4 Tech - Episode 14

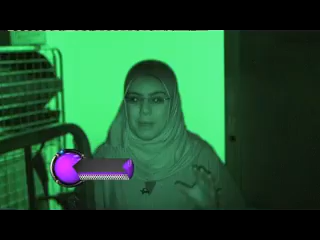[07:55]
بإمكاني الرؤية بوضوح في الظلام تعالوا معينا تعرف على هذه الخاصية المهمة جدا جدا